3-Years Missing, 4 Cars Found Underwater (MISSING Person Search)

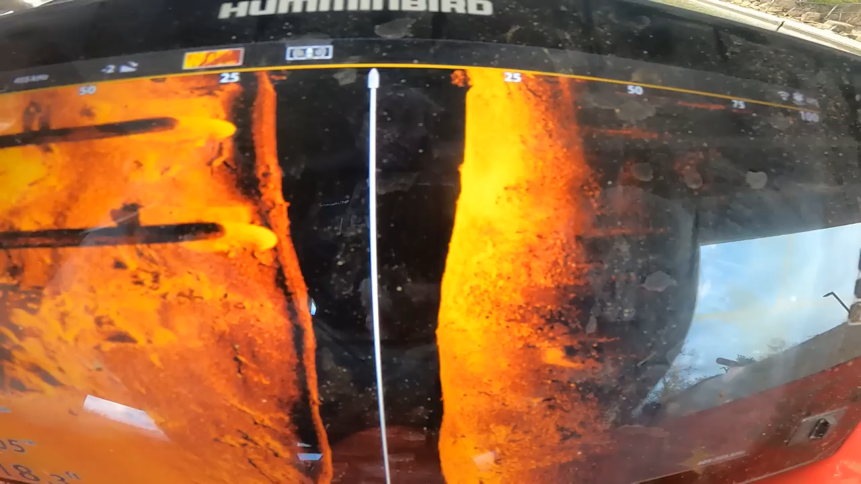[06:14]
Oh, nope, get a little bigger. I don't know. What is that?
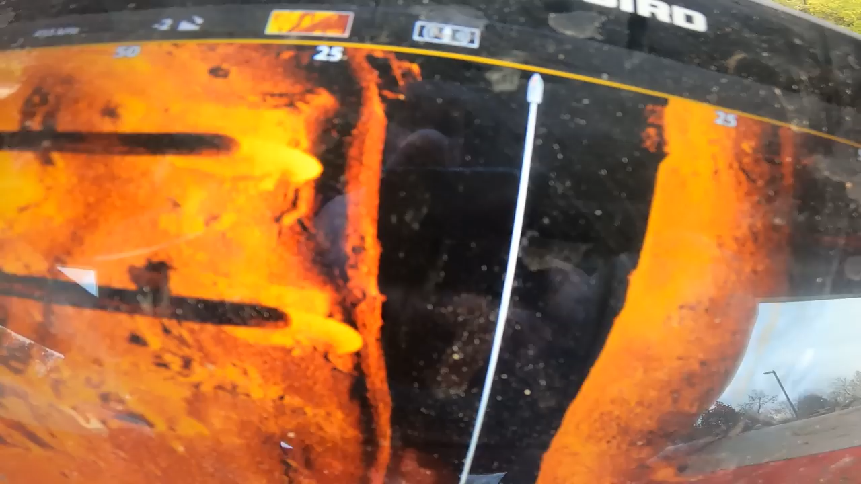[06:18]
I don't know what the heck that is.
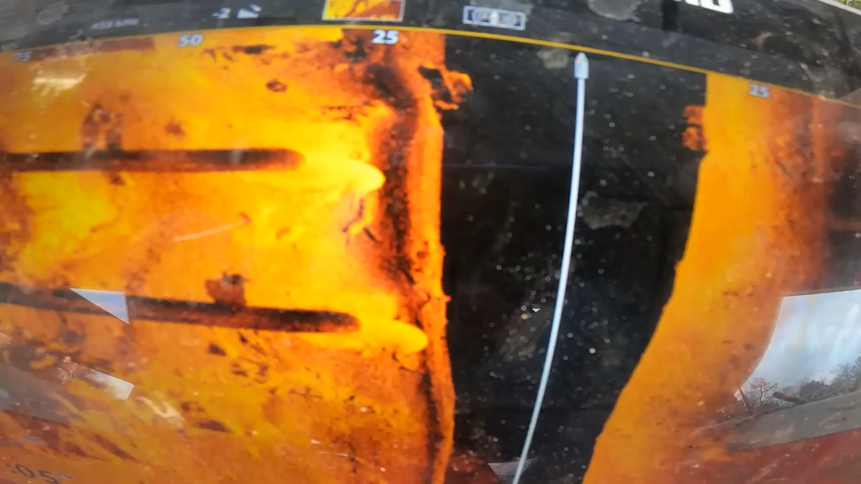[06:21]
It looks interesting. Yeah, it does. It might be part of that boat, dog.
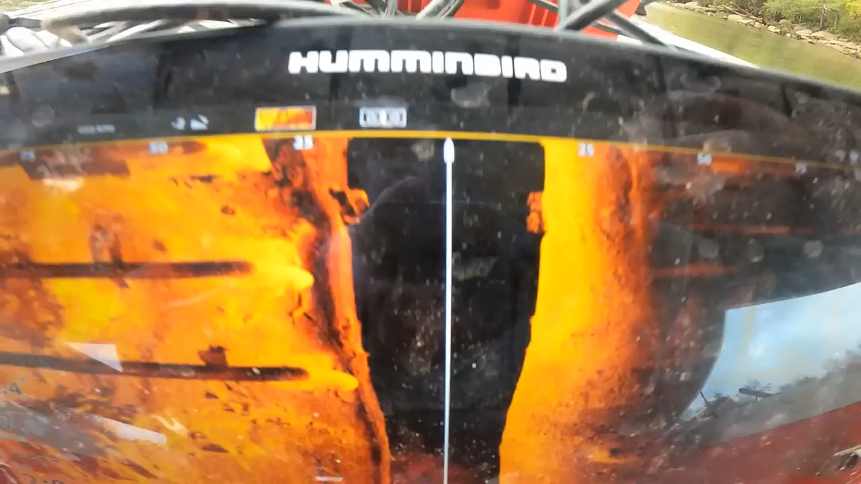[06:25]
Yeah, maybe.
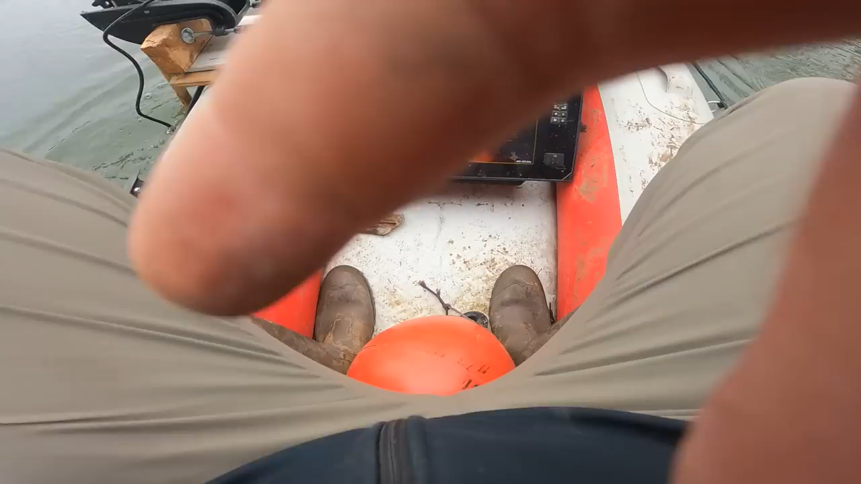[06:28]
I mean, man, we're getting a super good image. Like the pillars, you can see the rocks on the pillars.
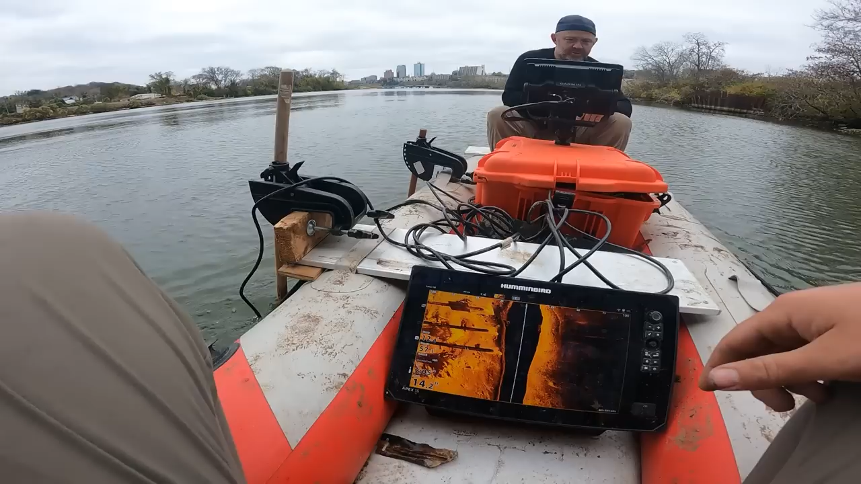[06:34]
That's really cool. I don't know what that is, honestly. I would love to go back. That kinda could be a car. It might be. A wagon or something, like one of those Magnums. But I don't know how we pull that out. I don't think we would. But we could definitely dive it and see what it is. What's this? Something else. That's a car that's upside down.
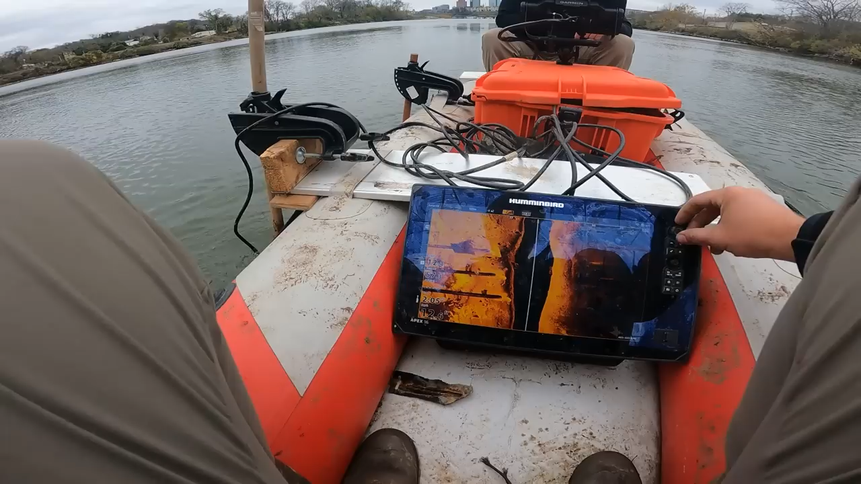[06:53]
We just went right over it. You see it? We're directly on top of a car that's upside down.
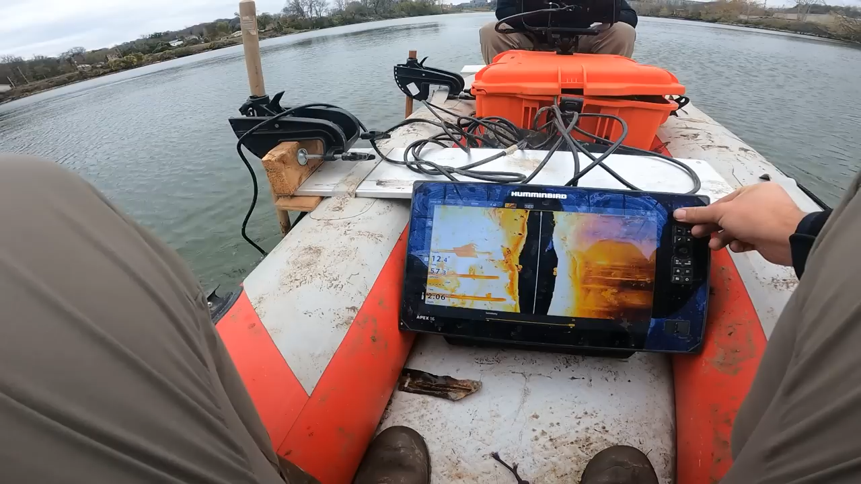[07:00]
Oh, I do see it, but it's like my settings weren't exactly right, so it's not a great picture. Oh yeah, that's 1,000% a car right there.
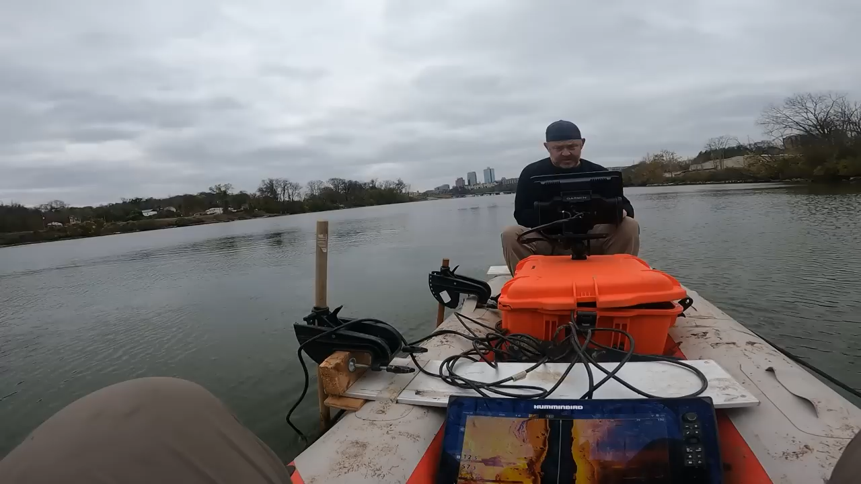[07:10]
So I knew it. You knew it? I knew there'd be a car here. Well, you owe me $5.
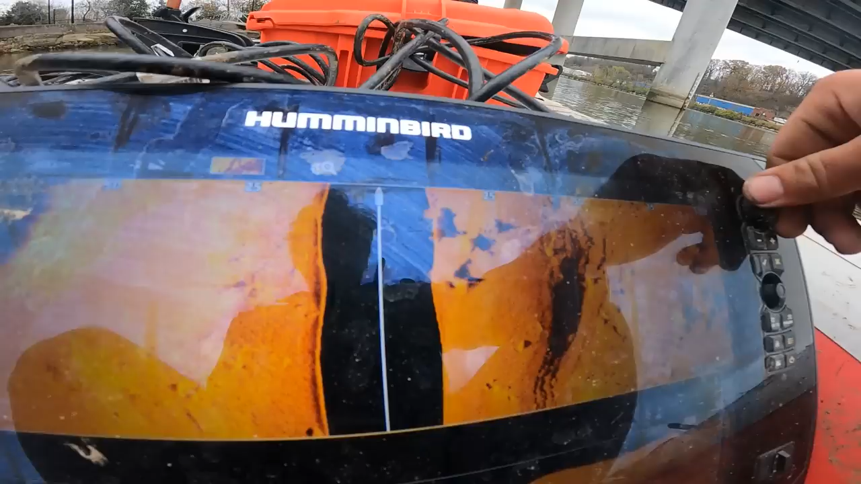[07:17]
I see the shadow better than the car. No.
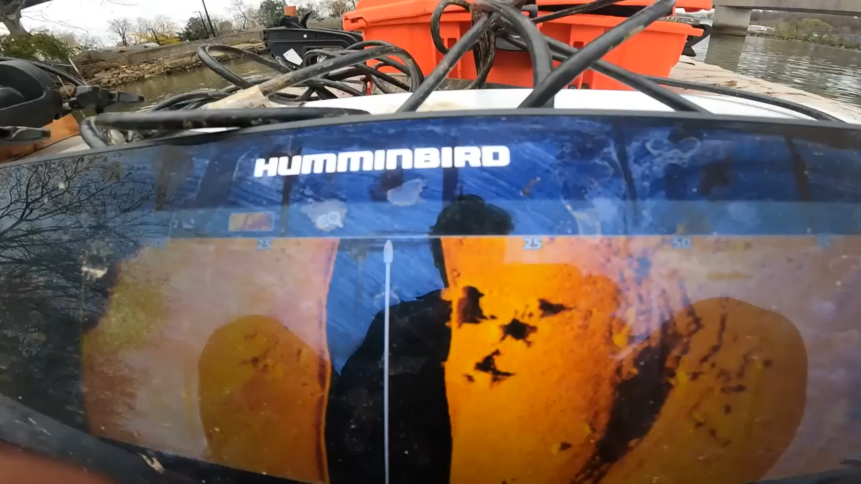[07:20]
Right. Doubt. Right there is a car.
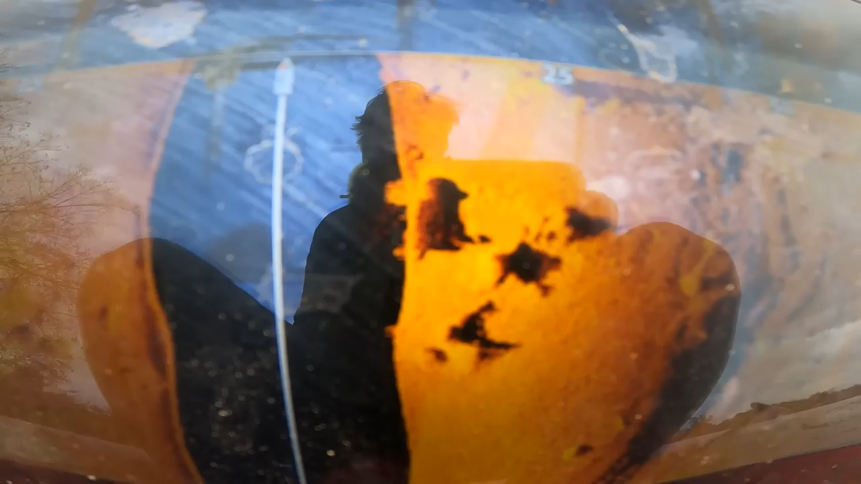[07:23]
I'm willing to bet this other thing right over here is a car too.
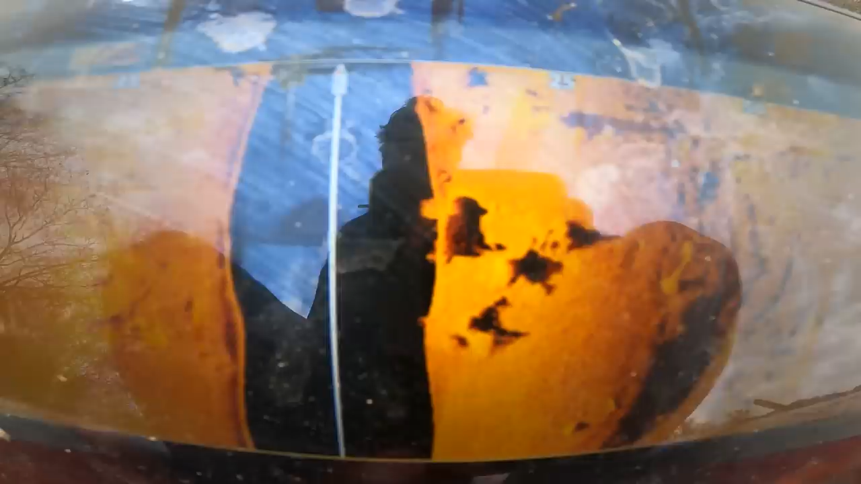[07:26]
Me too. Let's see what happens. Where are you going? You're turning. Stay straight.
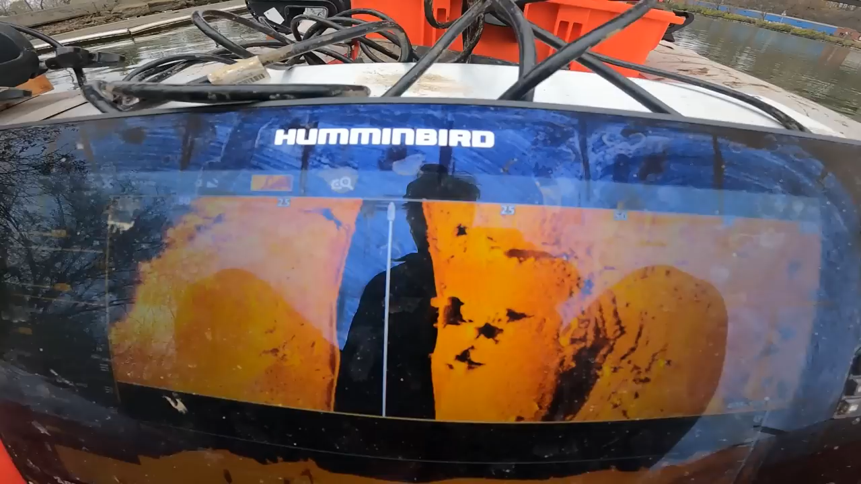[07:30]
I'm trying not to hit the dock. You ain't no dang dock.
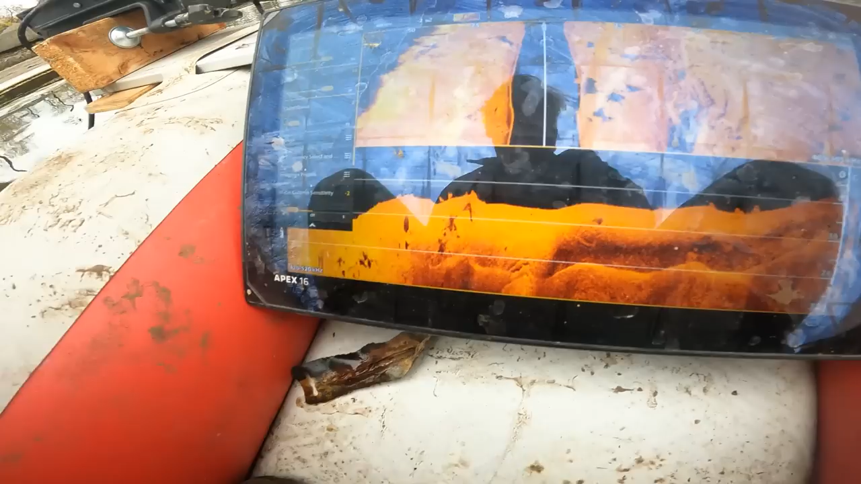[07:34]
It's not that deep. Like 10, 8, 11 feet right here.
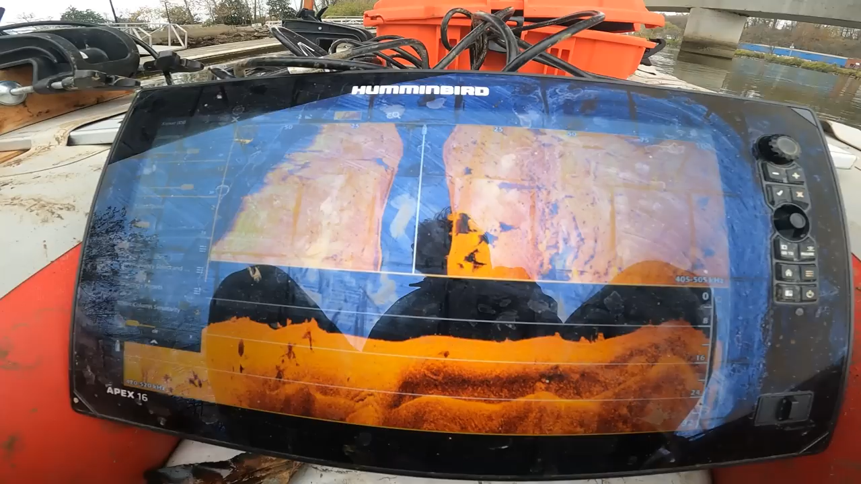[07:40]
Where that car is at, probably about 10 feet. It's not that deep at all.